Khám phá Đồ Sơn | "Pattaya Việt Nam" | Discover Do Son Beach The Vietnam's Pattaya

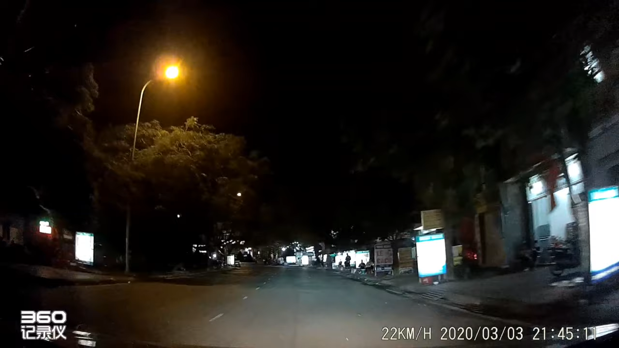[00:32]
Thực sự quá ế ẩm các bạn. Đây là khu